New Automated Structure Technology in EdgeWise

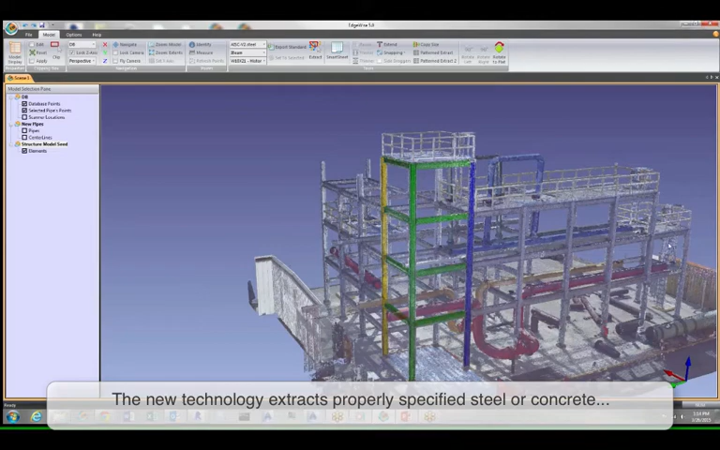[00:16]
and now it's searching off in the left to right direction to see if it can find more instances of all the guys in green.
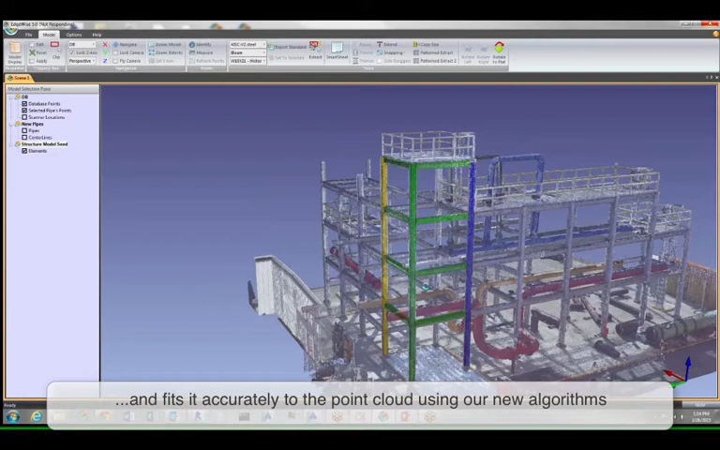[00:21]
And what it's doing is it's actually comparing the pattern against the point cloud at regular intervals and it's not just copying and pasting it, it's actually fitting it to the point cloud. So you can see it did a pretty good job of finding those repeated pieces.
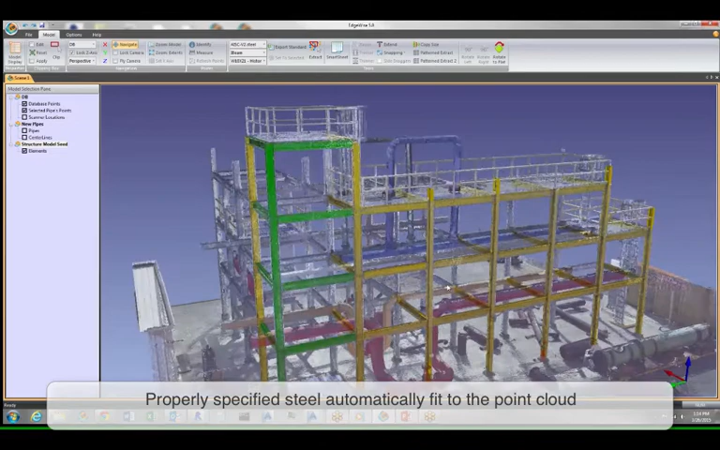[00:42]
If I look at this, let me turn the point cloud off, if I look at it from the top down you'll notice something else.
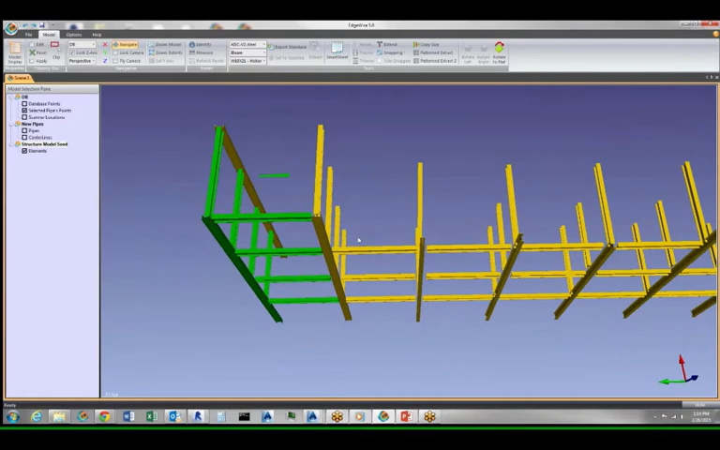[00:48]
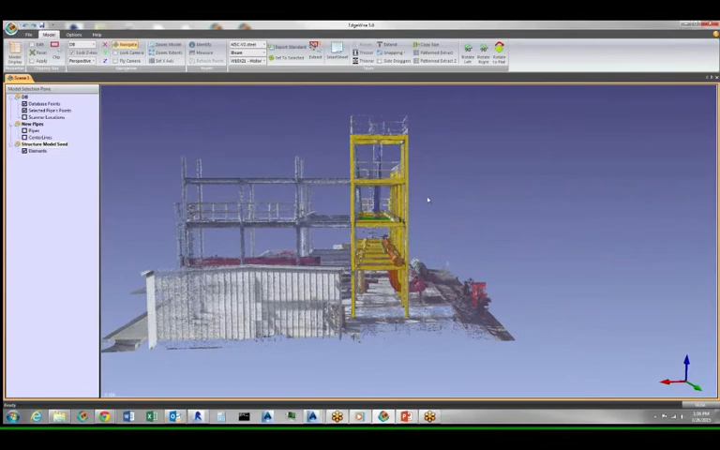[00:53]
All right, so now I want to array this out in the other direction.
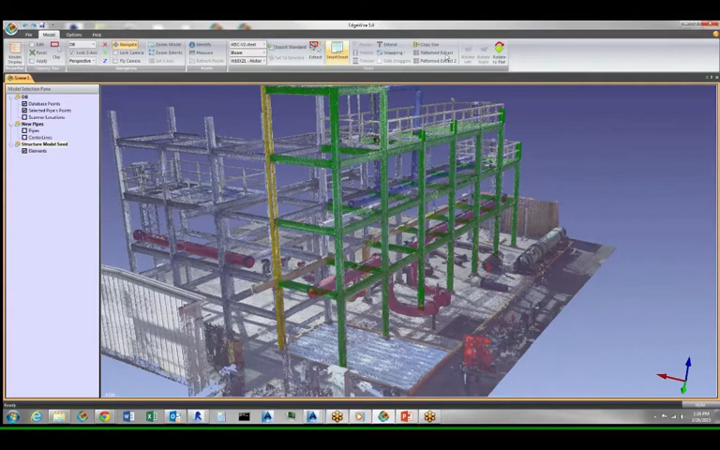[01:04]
Same approach, and again it's going through tens of millions of points at this stage and fitting. Kept the job done. Yep, exactly.